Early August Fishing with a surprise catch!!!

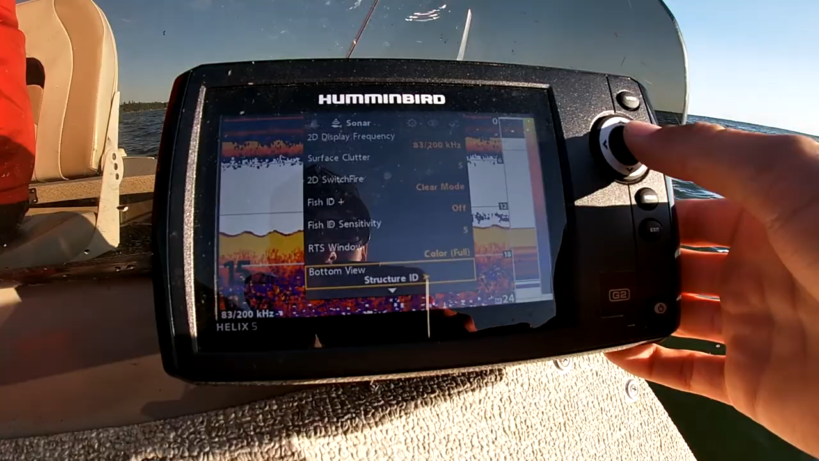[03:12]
I like that because it shows me that red line at the bottom. It's usually helpful.
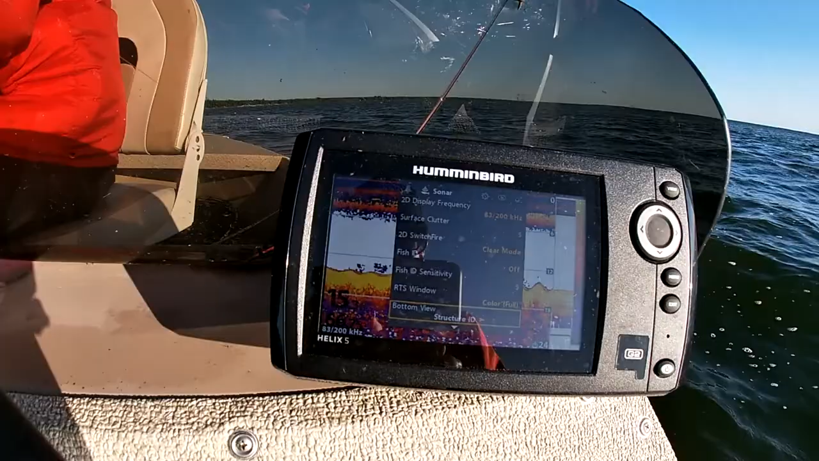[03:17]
But yeah, anyway, those are some of the settings I run on my unit.
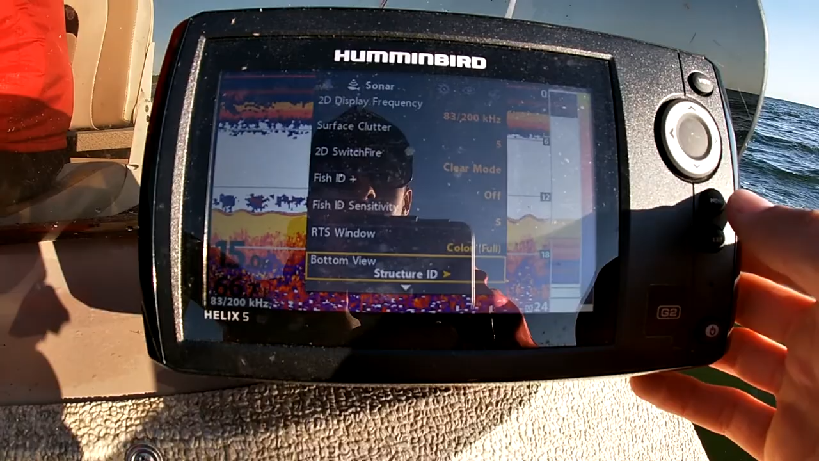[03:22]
You can kind of change it to whatever suits you. Still waiting on some fish here.